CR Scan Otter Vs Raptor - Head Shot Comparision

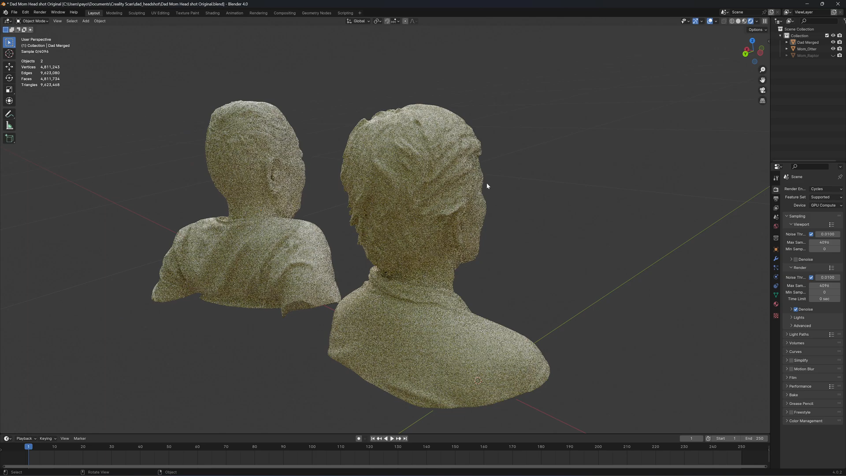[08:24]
if the hair is thicker there's some problem with the hair closer to the ears which is thinner and
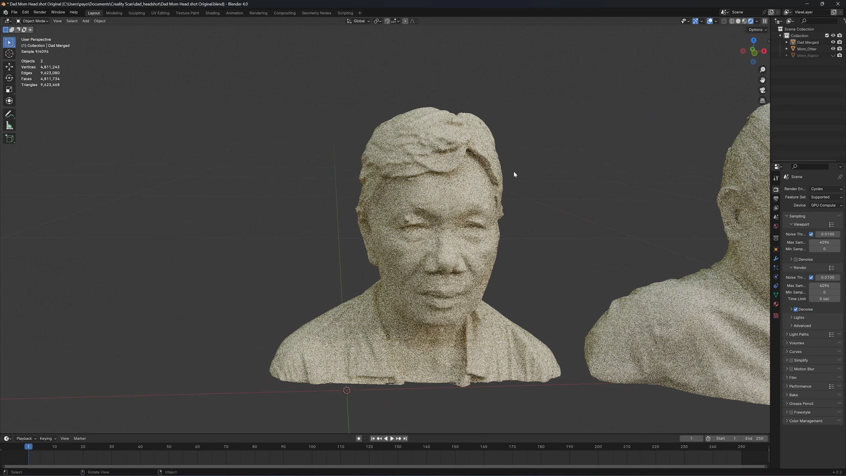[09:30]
in a laser printer and a filament printer okay so some of the viewer asked if to compare the scan from the letter the artifacts on the cheek here could be from the object move during the scan the level
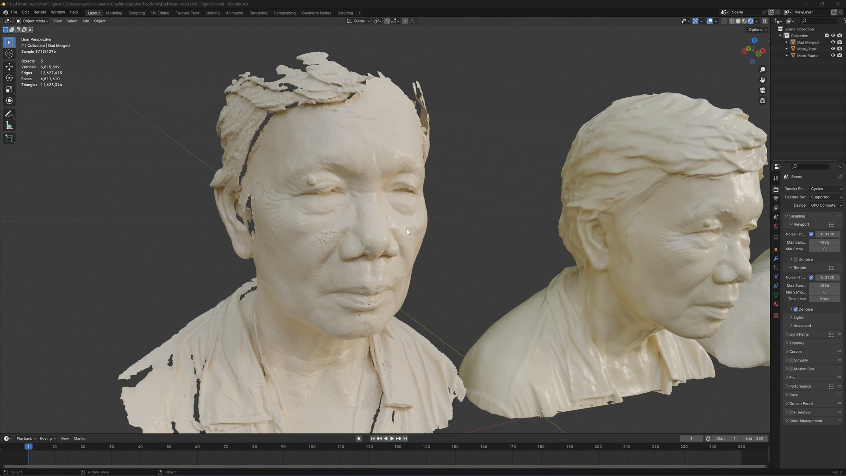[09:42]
of detail looks very similar the wrinkle here author in body mode is much easier to scan because it has a larger scanning area and
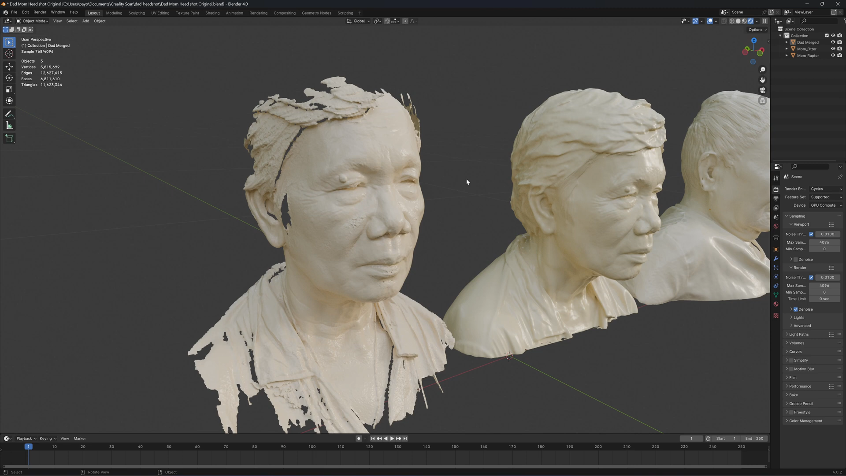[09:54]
it tracks much better than the laptop infrared mode I think for now